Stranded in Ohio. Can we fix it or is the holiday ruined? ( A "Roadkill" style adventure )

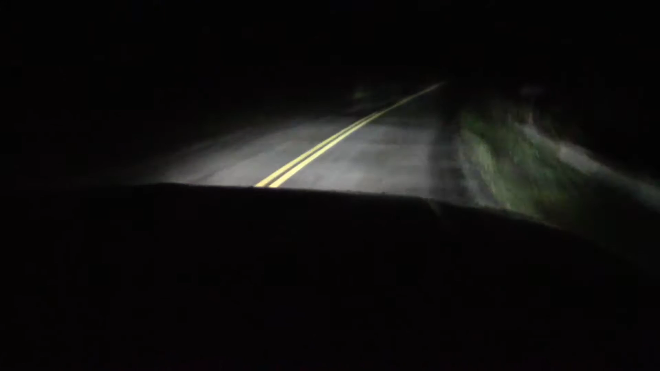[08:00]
We finally got the transmission in. Got everything sorted out, and how about that? We're driving. It's only super dark out right now, but Sanders on at the wheel there, and we're just giving her a little test drive. And yeah, we're just pulling back up at Keith's Towing. And here's a sweet truck. You might have caught that, a little glimpse of that.
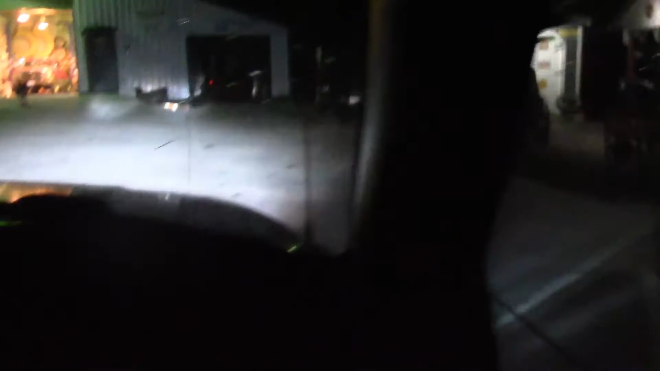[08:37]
See some of his cool things. It's a little dark right now, unfortunately.